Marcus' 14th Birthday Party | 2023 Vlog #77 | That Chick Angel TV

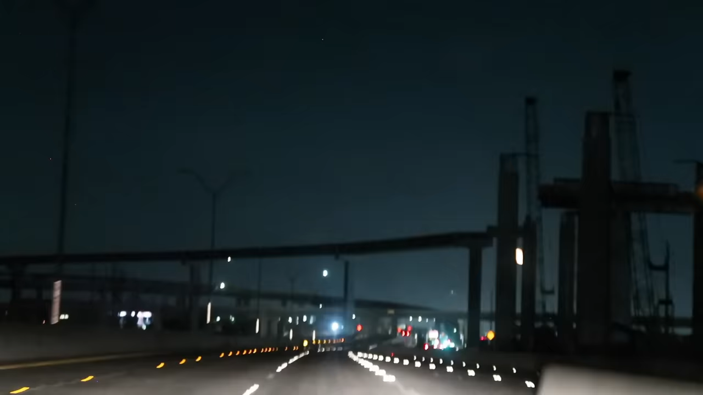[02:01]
Look at how big the moon looks. It looks bigger than the sun has ever looked in the sky. I mean, which makes sense, it's closer, but still. Sorry for all the moving. I'm trying to hold it still, but the road is bumpy. That thing is huge. Just wanted to show you. It's gorgeous.